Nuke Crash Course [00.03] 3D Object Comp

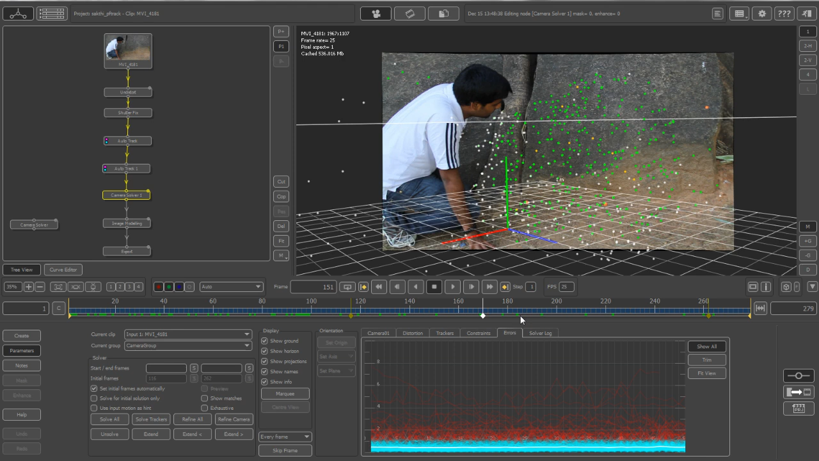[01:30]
So you can see this is the entire camera solve but actually
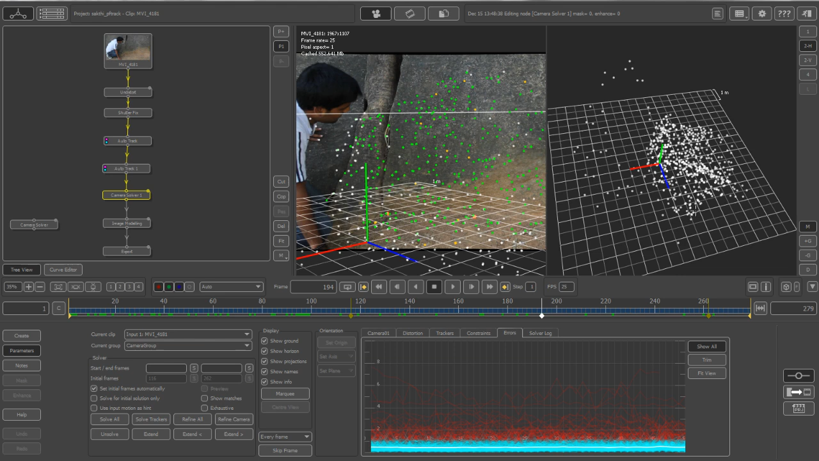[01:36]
what I want is the entire 3D object created out of this.
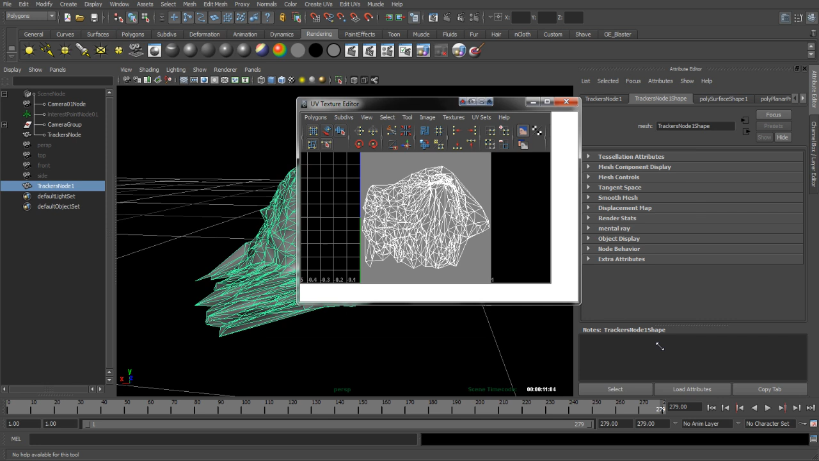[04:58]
So in the UV texture editor what I want to do is basically cut out the entire thing on the side so that I have a top half and a bottom half.